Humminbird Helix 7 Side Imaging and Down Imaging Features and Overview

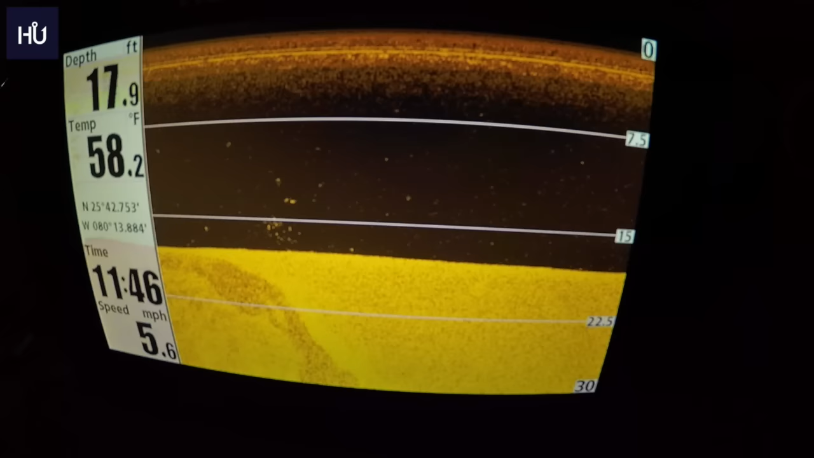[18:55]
On screen: depth 17.9 ft, water 58.2°F, speed 5.6 mph
different view here now we have our just standard down imaging here okay so we'll bring up our menu for that so we have our sensitivity as our first option on there of course we can set it higher or lower depending if you need to see something else uh our down imaging enhancement this lets you set sensitivity contrast and sharpness so if you see something on there and it's not quite showing up you can change that contrast to make it darker perhaps show up uh turn the sharpness on
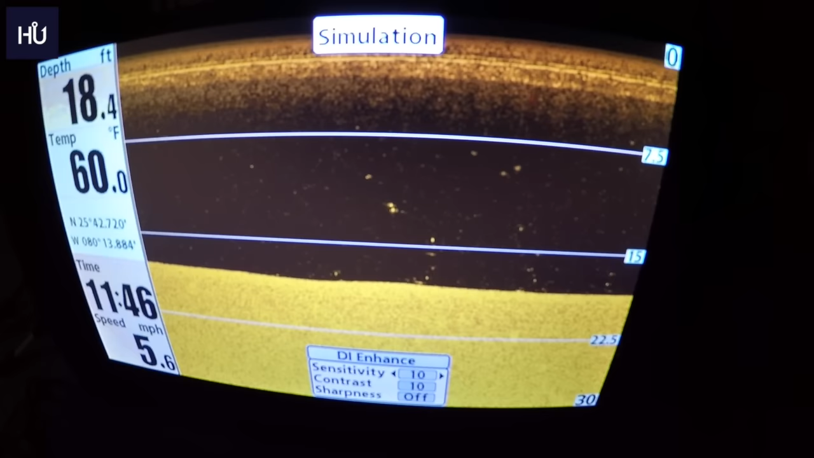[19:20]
On screen: depth 18.4 ft, water 60.0°F, speed 5.6 mph
you know any of that that that can help you out you can really dial this unit in which lowrance you could not really do that i mean you can but you can't
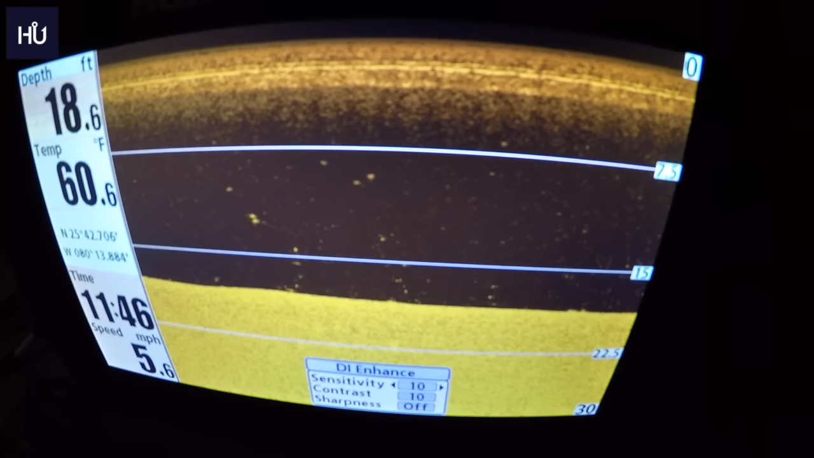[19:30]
On screen: depth 18.6 ft, water 60.6°F, speed 5.6 mph
it wasn't quite as easy to get in there and do that which i find this is really neat that you can do that for just just the down imaging on here okay so we'll exit out of that
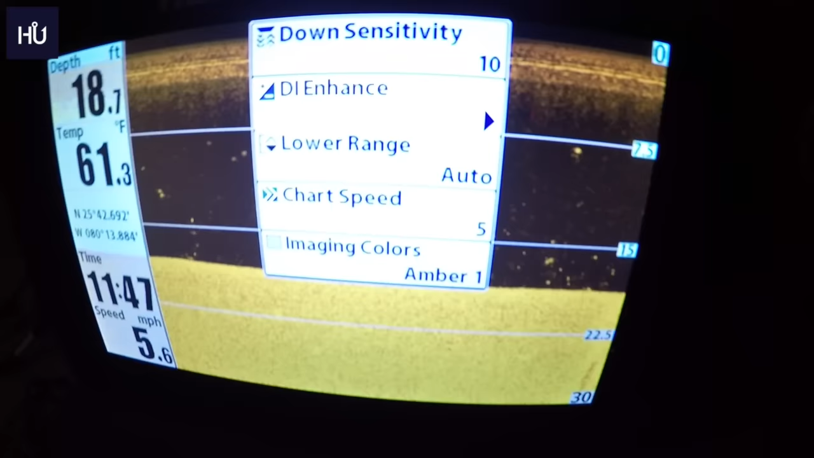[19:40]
On screen: depth 18.7 ft, water 61.3°F, speed 5.6 mph
bring our menu back up uh we can set our range right now we have auto i mean if you if you
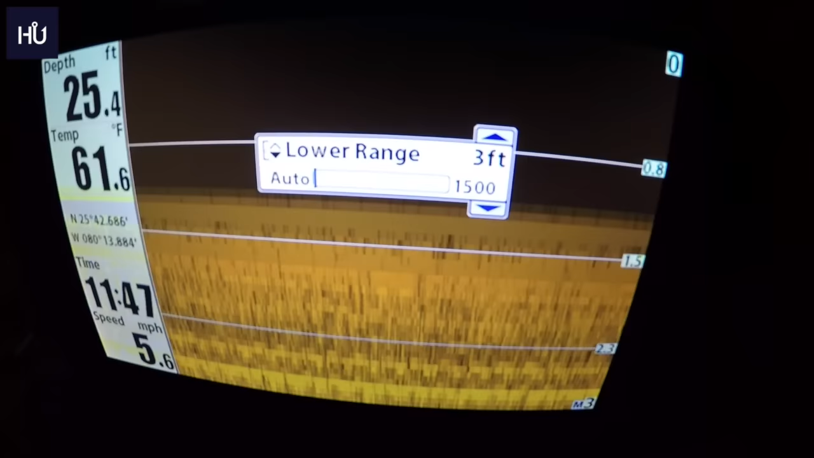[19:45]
On screen: depth 25.4 ft, water 61.6°F, speed 5.6 mph
know you're going to be just fishing in 20 feet you can set it to 20 feet
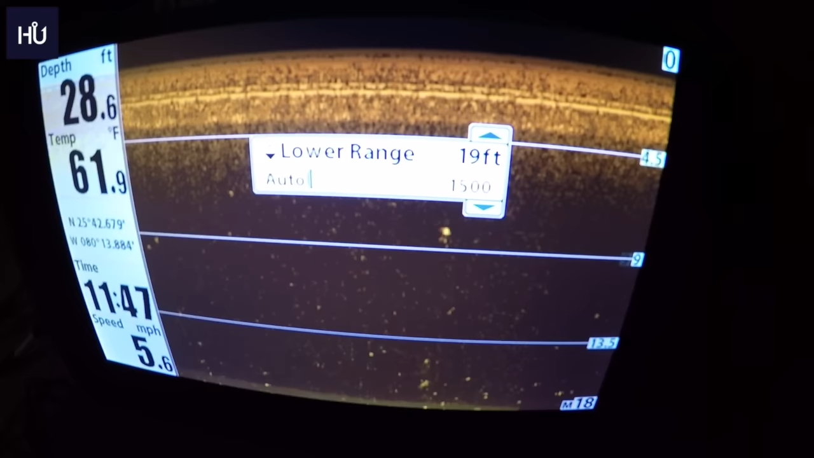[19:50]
On screen: depth 28.6 ft, water 61.9°F, speed 5.6 mph
and it'll just show 20 feet down there and it'll show you everything that's in that 20 feet of course you can set it to auto as well
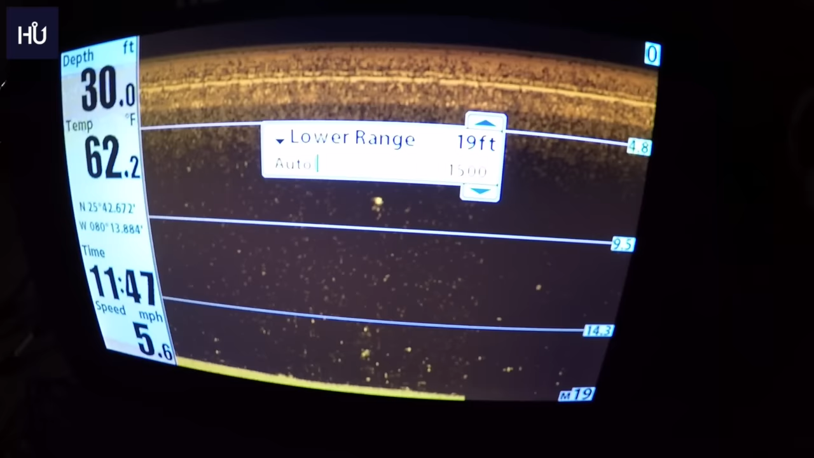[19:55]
On screen: depth 30.0 ft, water 62.2°F, speed 5.6 mph
okay uh charting speed uh of
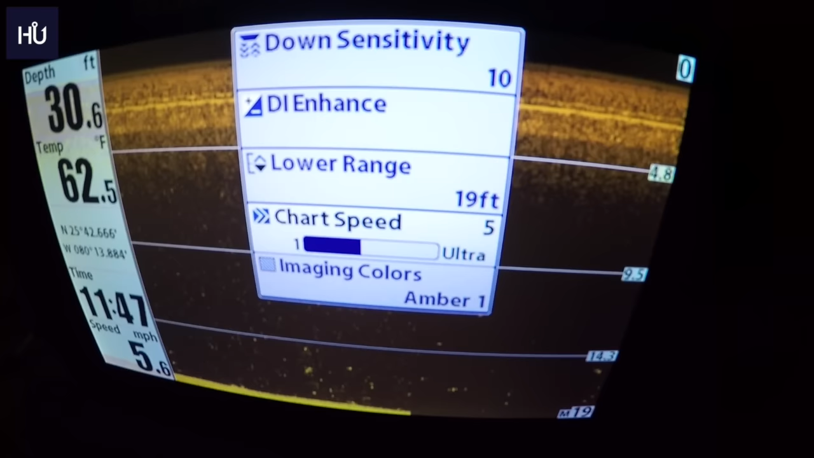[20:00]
On screen: depth 30.6 ft, water 62.5°F, speed 5.6 mph
course you know what that does it'll let you chart faster or slower depending you know if you're going six miles an hour and you know you're not getting everything you want to see just slow
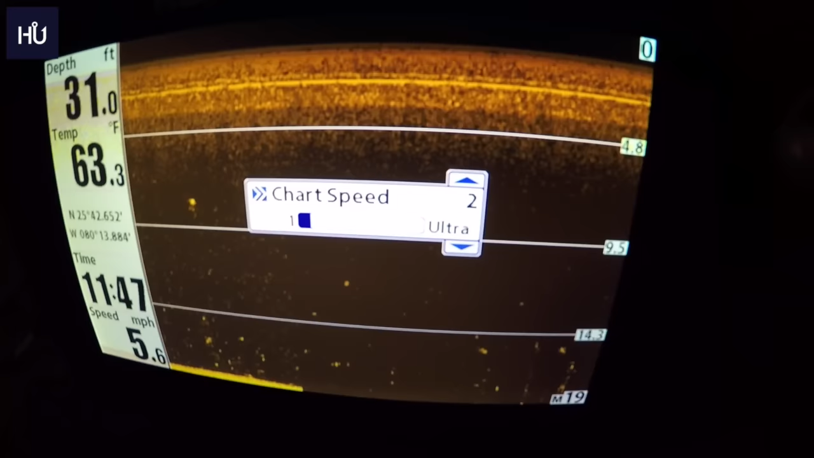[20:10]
On screen: depth 31.0 ft, water 63.3°F, speed 5.6 mph
that charting speed down there okay and then of course your imaging colors it lets you change
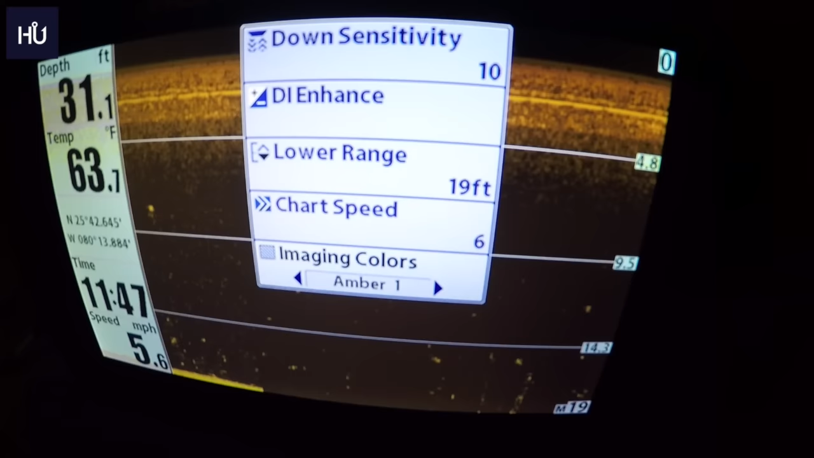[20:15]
On screen: depth 31.1 ft, water 63.7°F, speed 5.6 mph
it right in the menu which it doesn't do a sonar i don't understand that but so i like mine set
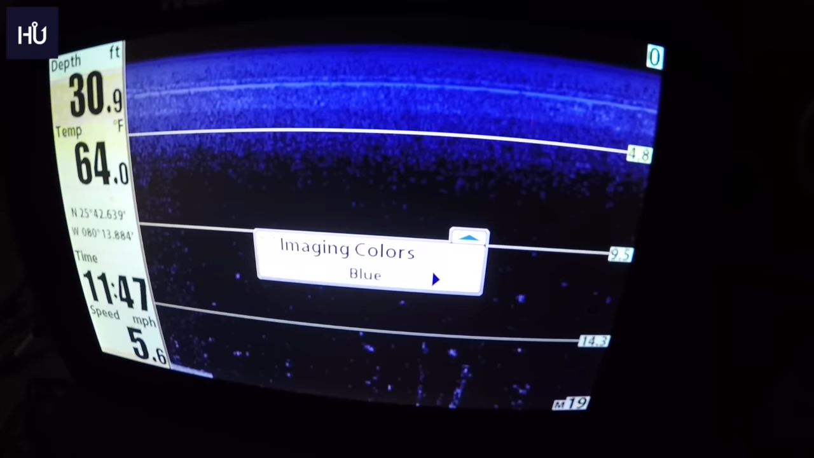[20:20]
On screen: depth 30.9 ft, water 64.0°F, speed 5.6 mph
on blue so we'd set it on blue it's really up to your eyes and what you're seeing as to what you want it set to
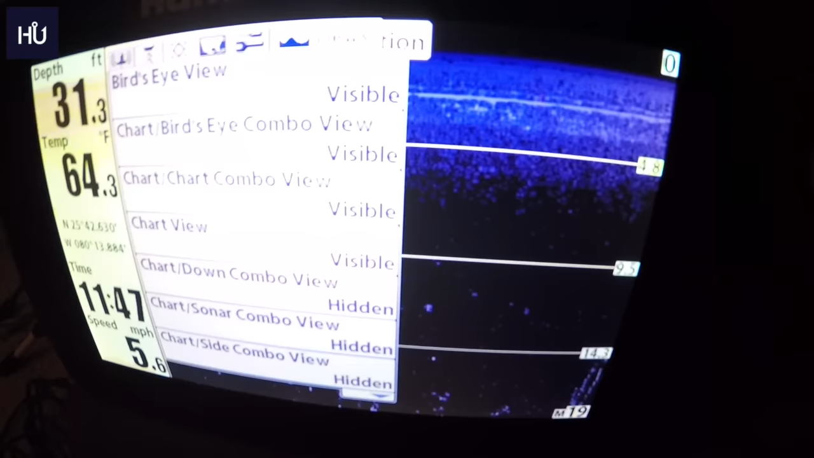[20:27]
On screen: depth 31.3 ft, water 64.3°F, speed 5.6 mph
okay so we'll get out of that we'll hit our view button again now we have our uh we'll just do just
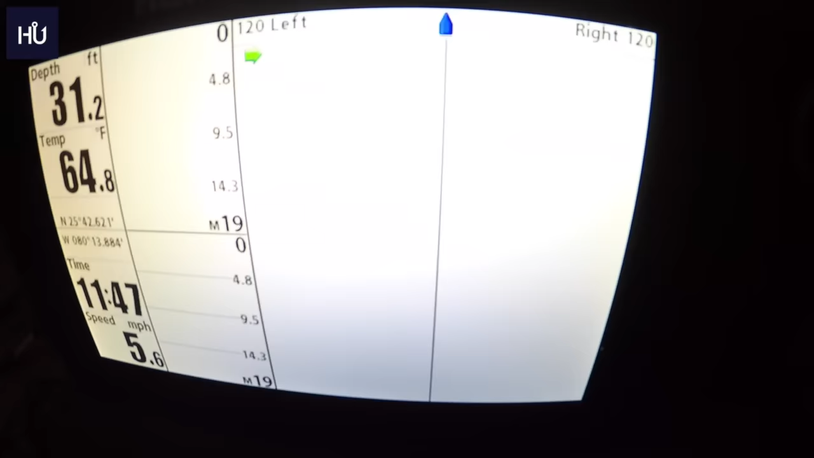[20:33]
On screen: depth 31.2 ft, water 64.8°F, speed 5.6 mph
side
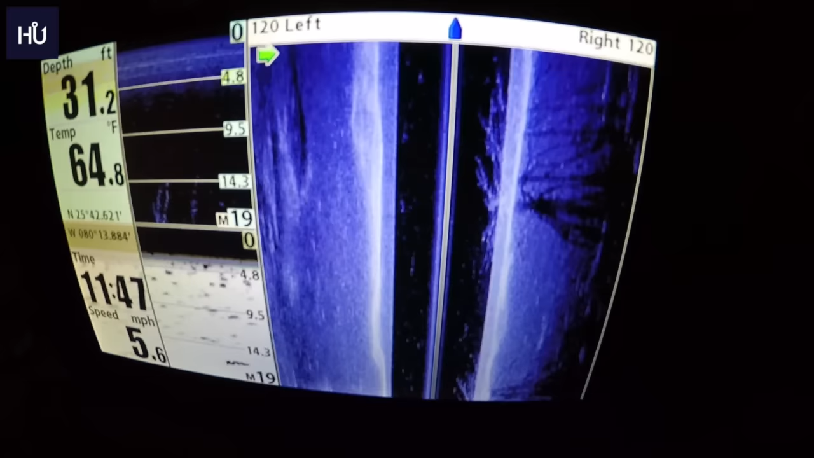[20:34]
On screen: depth 31.2 ft, water 64.8°F, speed 5.6 mph
imaging here we'll bring that okay now we have just our side imaging
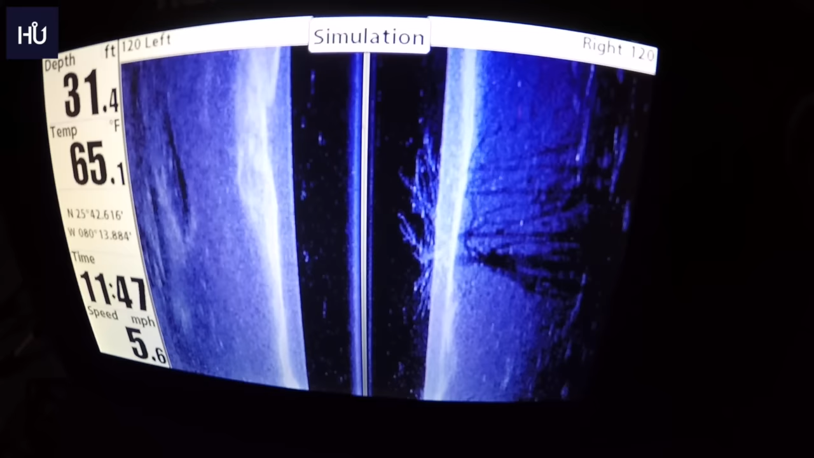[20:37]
On screen: depth 31.4 ft, water 65.1°F, speed 5.6 mph
here of course we have our trees here pretty neat the way it looks um if you've never had side imaging before which
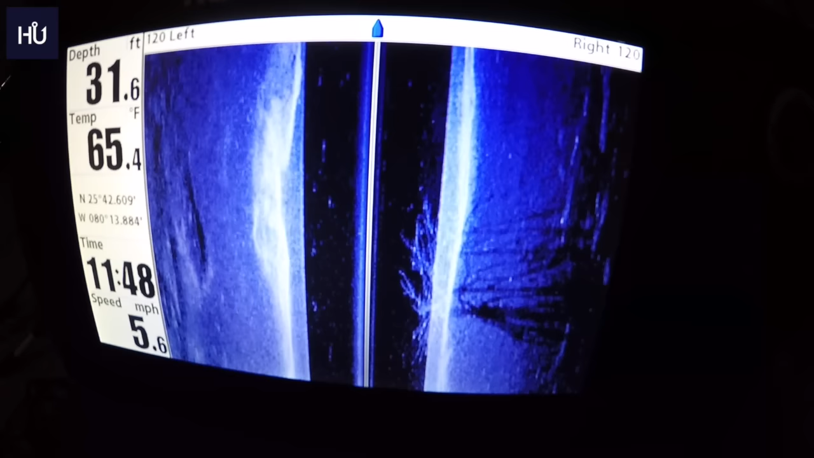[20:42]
On screen: depth 31.6 ft, water 65.4°F, speed 5.6 mph
i never had before this it's an amazing technology um really really really neat it's just just really awesome so
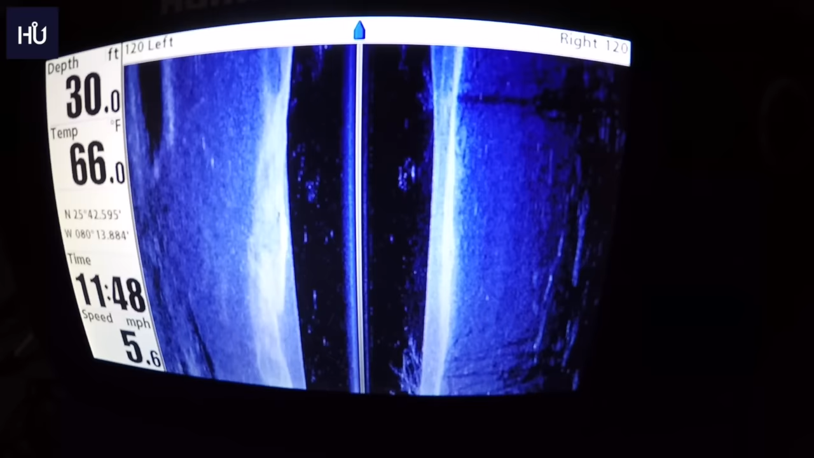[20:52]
On screen: depth 30.0 ft, water 66.0°F, speed 5.6 mph
we're going to hit our menu button in there right now we have our side imaging we can choose right now we have